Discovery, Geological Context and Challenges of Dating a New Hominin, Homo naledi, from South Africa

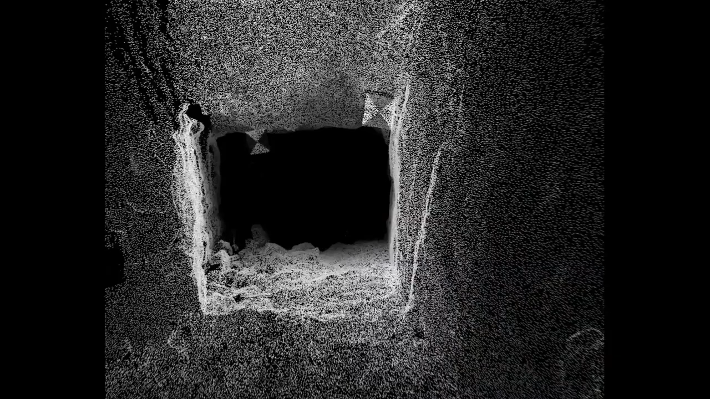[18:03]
So the key is that it is no simple task to get into this cave.
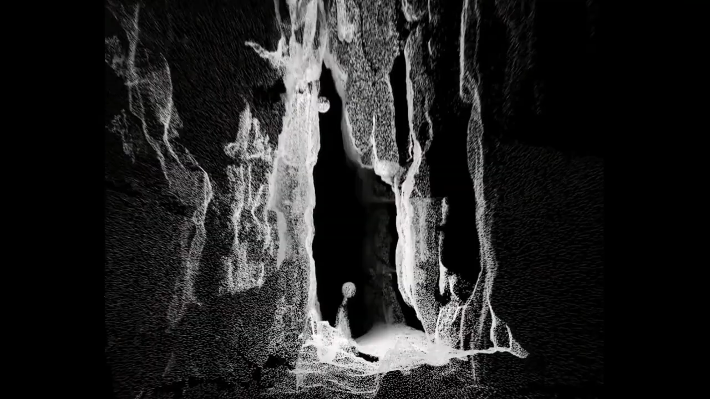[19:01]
So very narrow passages, such that your back and your belly are going to be touching as you squeeze through these.
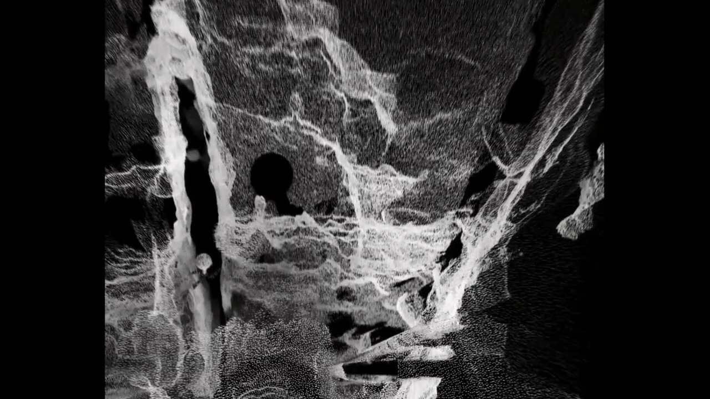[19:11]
There's a ladder there for one particular segment. And again, we're moving down quite consistently through this cave chamber.
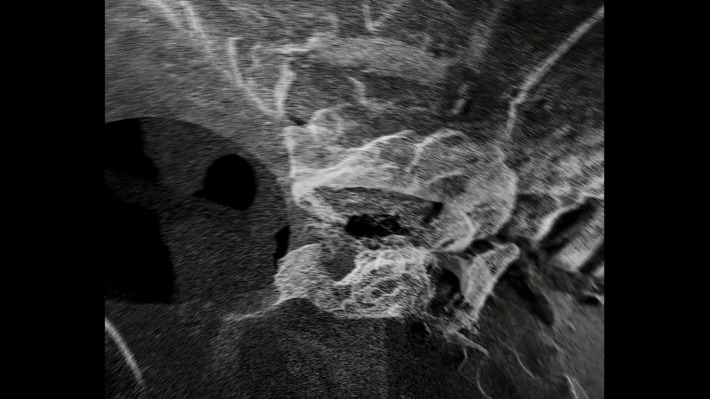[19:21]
And now we're going to get into some pretty narrow places.
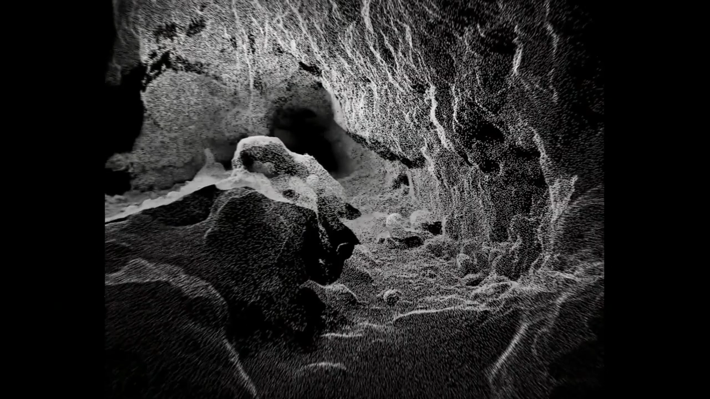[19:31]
This is the Superman crawl here.
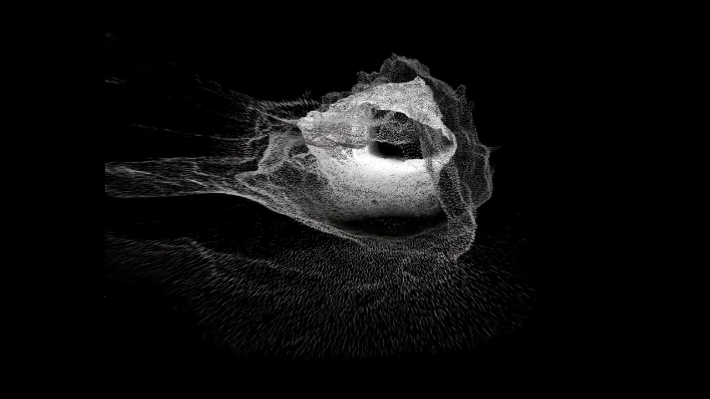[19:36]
And again, that will probably restrict about 50% of the population from ever getting into this particular cave. And that's not the narrowest bit.
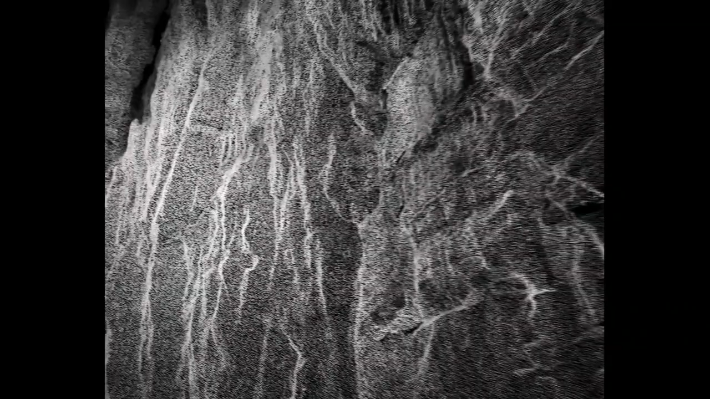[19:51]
So now we're in the dragon's back chamber, this large chamber, before we have to climb up.
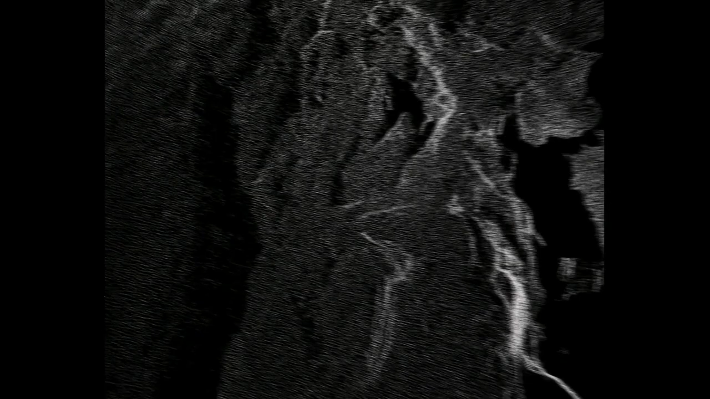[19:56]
And what we'll do is we'll just have a look around this just to show you how big it is.
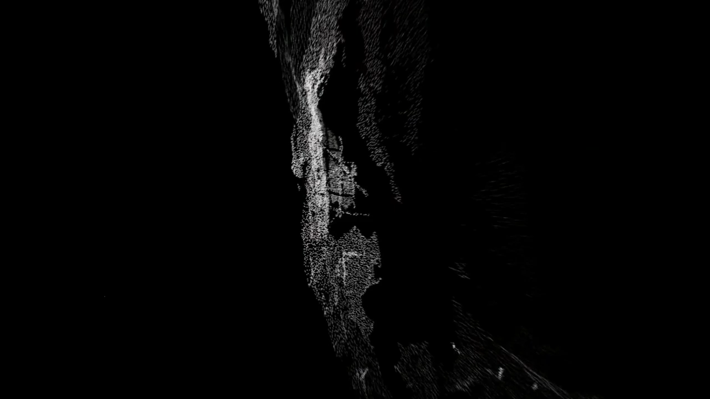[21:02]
And then this is where we would go down. Now, the laser scanner can't fit down there. But this is a point cloud showing you the cave system. This is just where we went in.
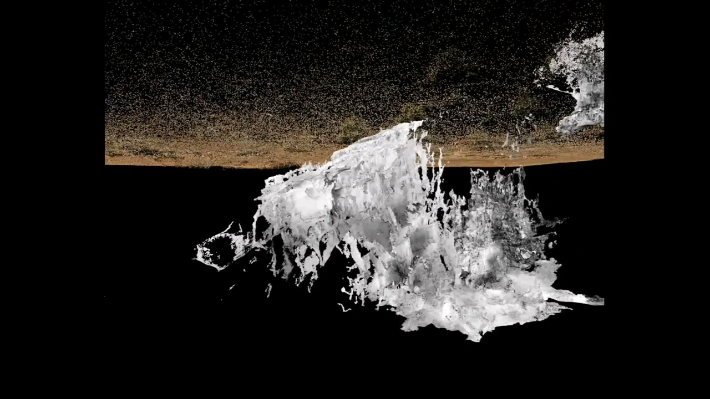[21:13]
And that would be the drop into the dragon's back chamber. This is the dragon's back itself. So that's what we climbed up and back. So this is the dragon's back chamber. Here's coming up the Superman crawl.
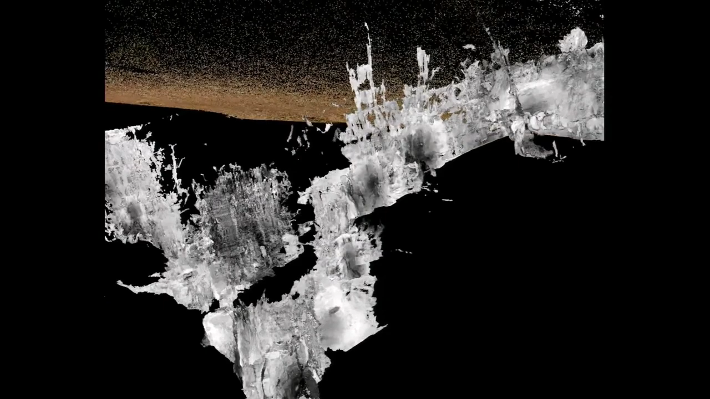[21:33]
And then moving our way to the surface. This starry field that you're seeing is the surface of the ground.
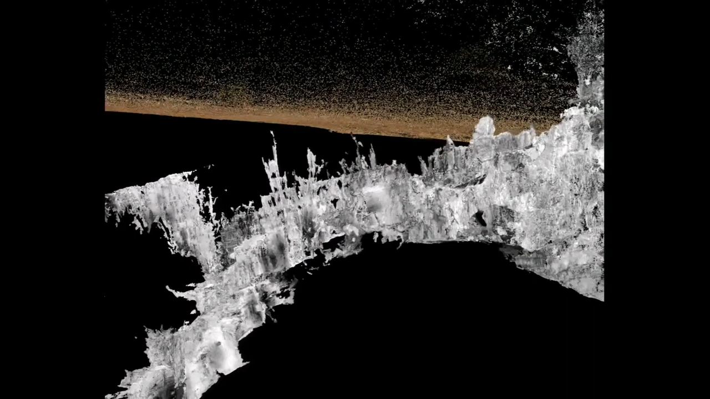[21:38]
Gives you an idea that there are really no fracture systems connecting to the surface.
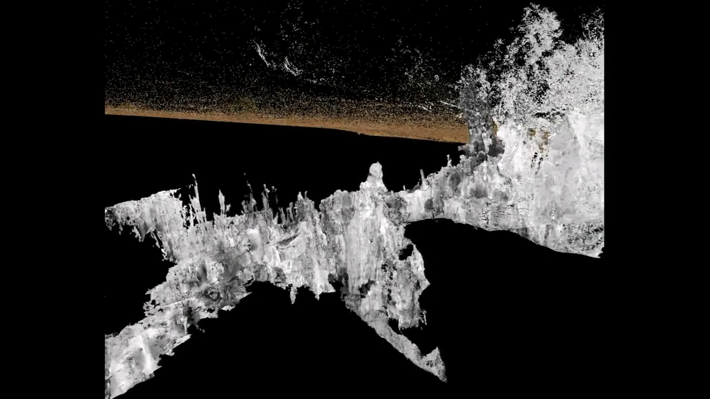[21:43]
We're able to use laser scanners in all of the different parts
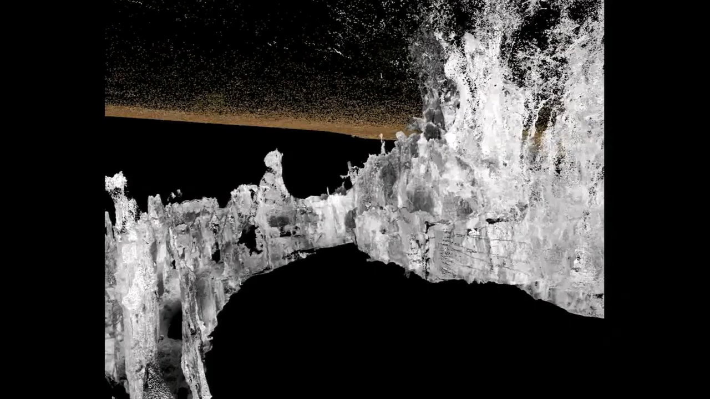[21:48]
of the cave system to see if there's any access to surface.
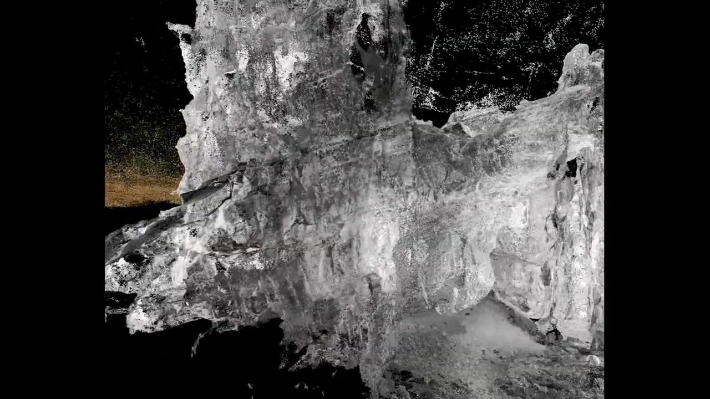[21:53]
And that's one of the criticisms that a lot of other scientists have posed. Well, how do you know there aren't any other access to this cave system? And the answer that we'll give you, and I think this goes a long way towards showing that, because they're not there. We've looked.
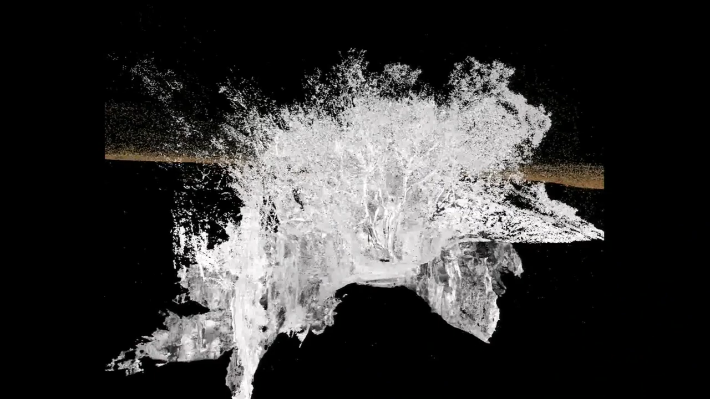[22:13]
We don't have any evidence of fractures large enough for any animals to have gotten into. I'll explain that in more detail in a moment. OK.
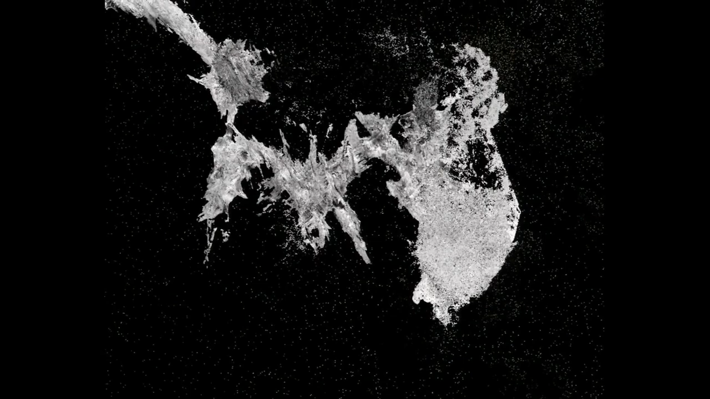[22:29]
So now what we're doing is just looking using a drone.
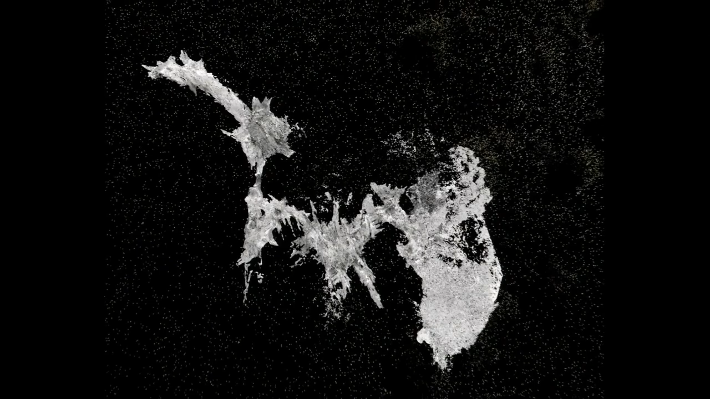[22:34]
So we've put the laser scanner on a drone and are looking at the surface of the farm above. So this is the cave system below the surface.
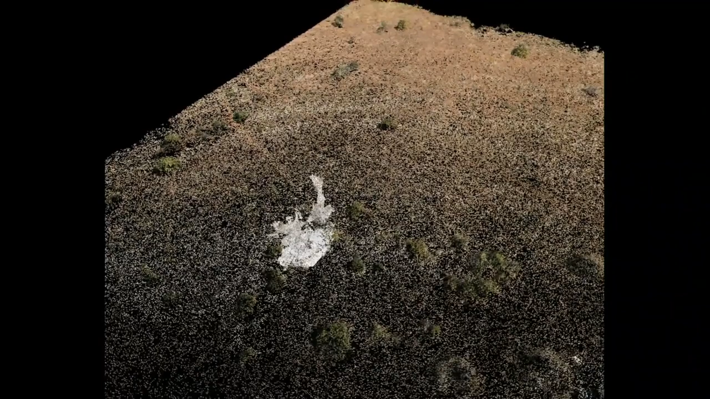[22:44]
These are trees. That's the dolomite.